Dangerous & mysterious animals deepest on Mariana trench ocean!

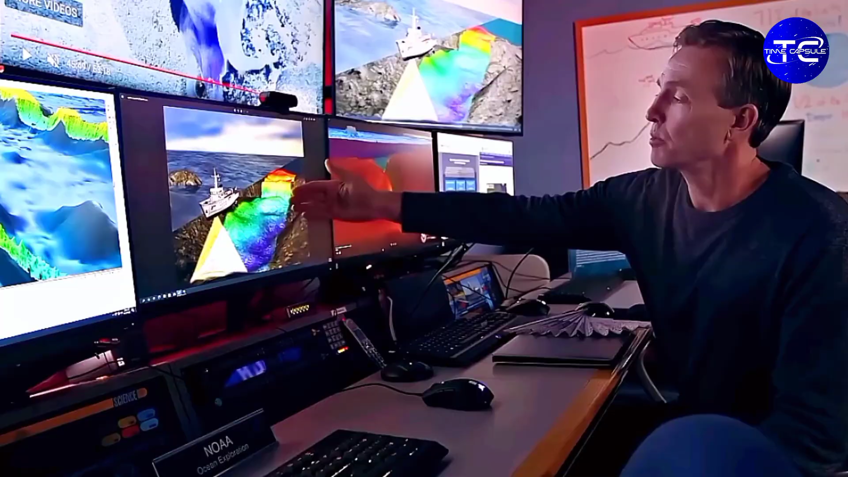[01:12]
And a map of the underwater terrain is created on a computer, a technique now known as sonar scanning.